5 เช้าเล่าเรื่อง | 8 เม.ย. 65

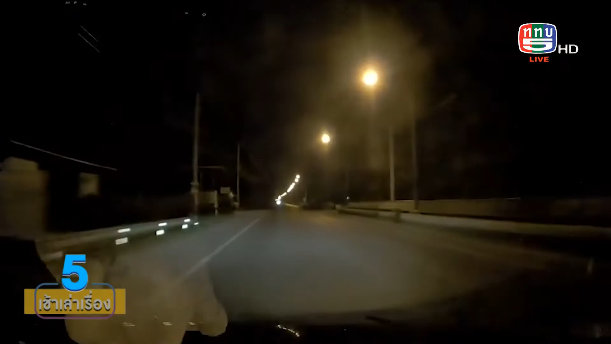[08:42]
อยากเดี๋ยวจัดให้ Return Path 3เขาเอาคลิปนี้มาโพสต์คุณผู้ชมขับมานะนี่ ตอนแรกเห็นมีอะไรบางอย่างยืนอยู่นี่คือคนใช่ไหมคะคนนี้ฮะ ตอนแรกเองคนข